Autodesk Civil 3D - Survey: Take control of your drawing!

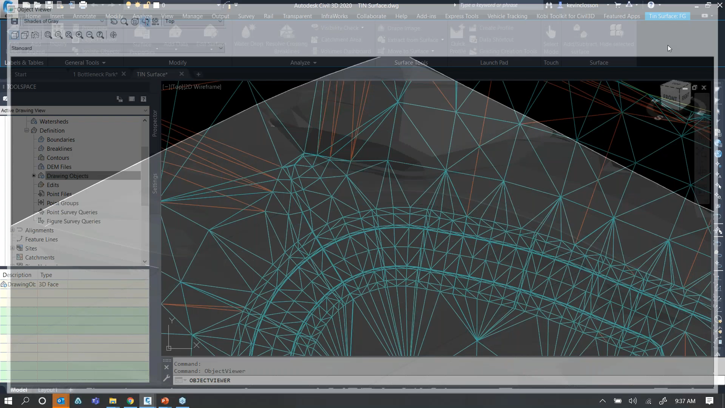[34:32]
So I'm going to get rid of that instance there, delete that out. And then I'm going to go ahead and force a rebuild on that surface.
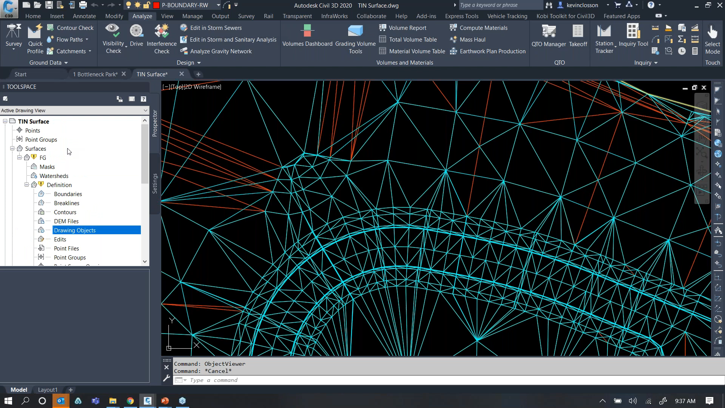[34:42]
So it goes back to where we started. And then I'll just do that exact same thing. Remember it's drawing objects, right click on it. I'm going to do a quick add and then it will be that same thing, 3D faces.
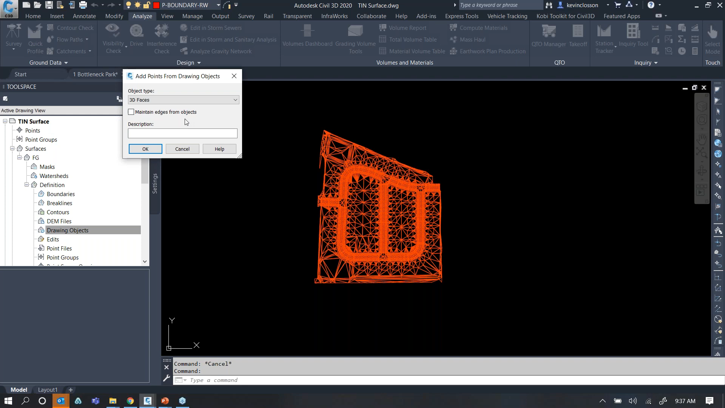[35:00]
But here's that, uh, setting that I want to show off today was this maintain edges from the object. And if I say toggle that on, I could describe this, do the exact same thing, grab it all.
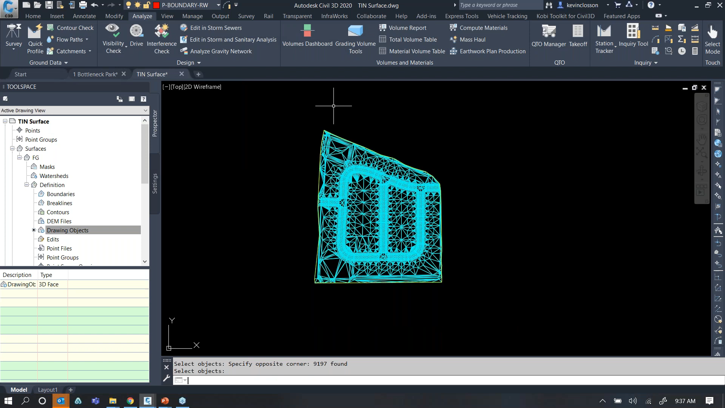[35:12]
And now they, it's perfectly mirrored those 10 lines. And what we should have got after it was all said and done. I rotate this back a little bit. And you can see that pawns exactly as it should have been. Okay. Now, uh, I selected that cause I, I happened to be working with a, like I said, a lot of folks that are actually creating or recreating surface information that was engineered elsewhere.